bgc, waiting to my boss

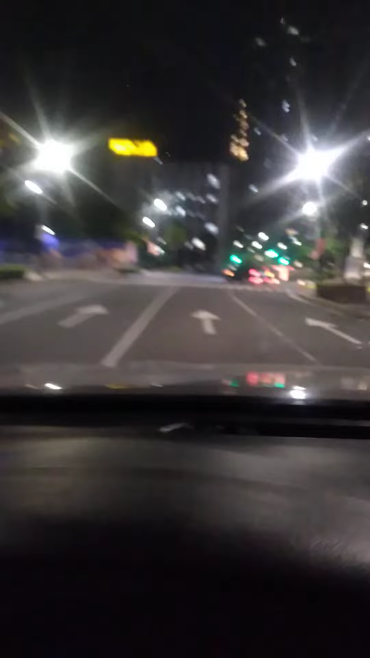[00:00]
Hello guys, isang magandang gabi ngayong Marti Santo sa oras na 8.16 andito pa tayo guys sa area ng Taguig tayo nagkahanap ng paparkingan dahil yung boss natin as usual overtime na naman
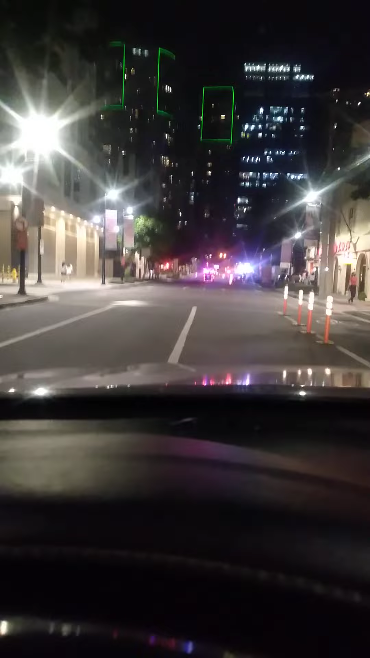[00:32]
hanap tayo ng parking dito guys tawarin muna natin itong mga tao na ito